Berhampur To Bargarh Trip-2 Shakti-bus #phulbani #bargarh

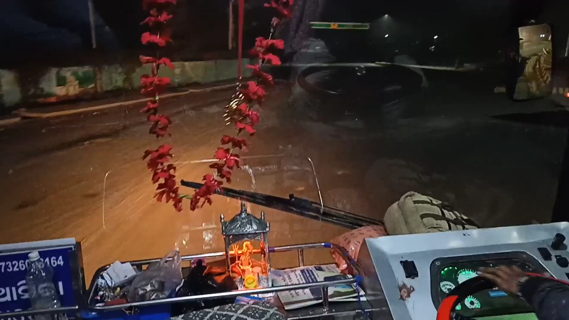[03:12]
आमें राइट टॉन्नेल ला पोरे आमें
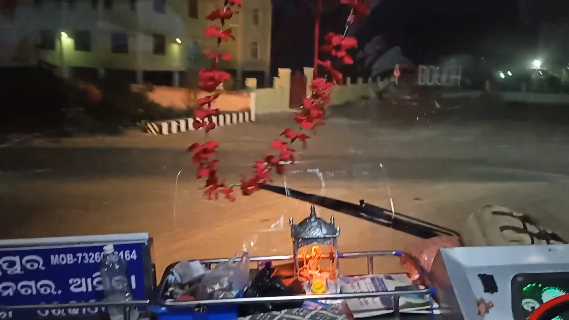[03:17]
बोध बंग क्या कट्टा को कन्नेक्ट करू थोबा महानदी शेत्तु उपरे जी ए
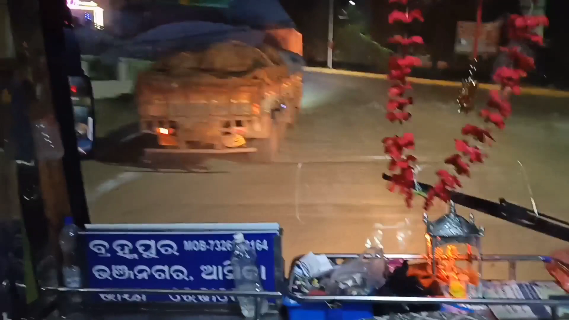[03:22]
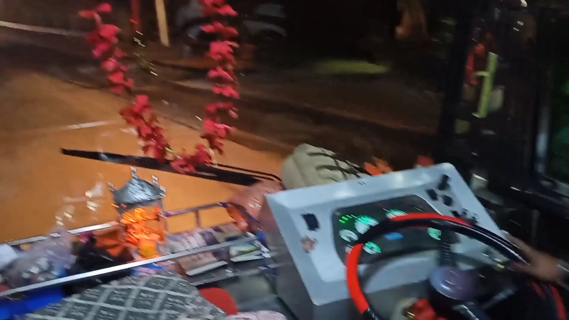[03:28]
आपणोंगों इसी बोडिहां सुन्दो जी दूर्शे हो देखे लिए पोरना से लाइटिंगु देख्मांदी
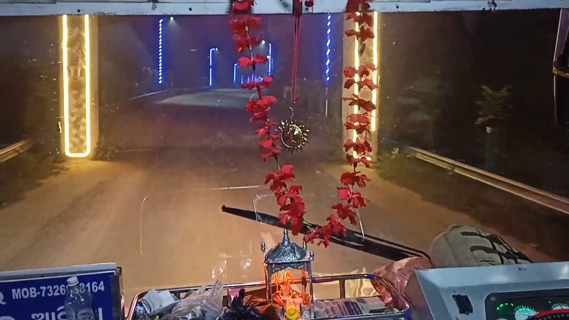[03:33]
यहला महानदी सेत्तु उर गेट यवे आमें महानदी से ल्टू उपरे जाओचे